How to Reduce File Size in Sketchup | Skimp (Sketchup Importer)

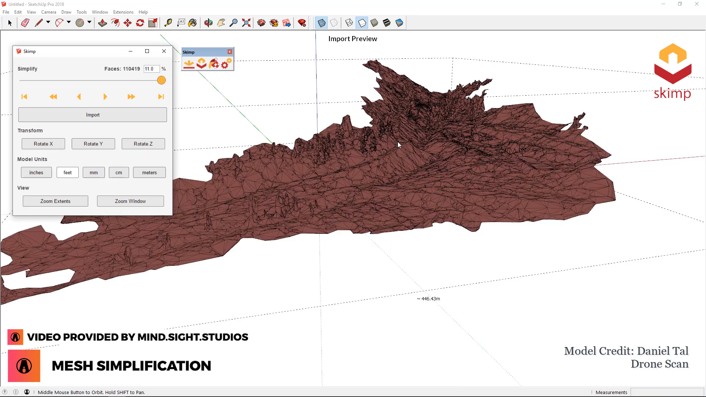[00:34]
The mesh simplification feature allows you to reduce the amount of faces in your model while maintaining the visual appearance.
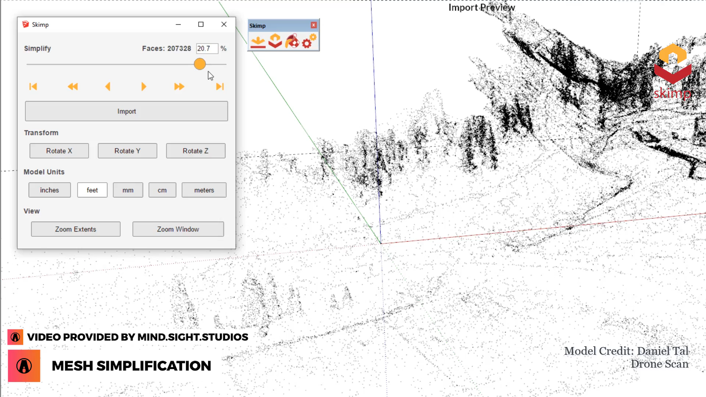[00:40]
This is a great way for importing massive models into SketchUp.
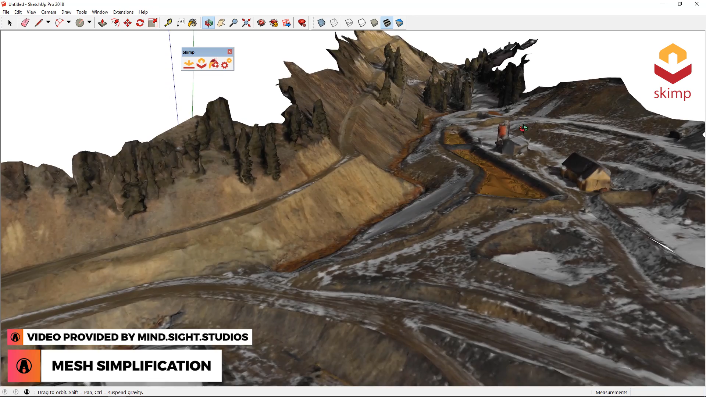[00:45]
With Skim, you can specify an error tolerance for highly accurate simplification.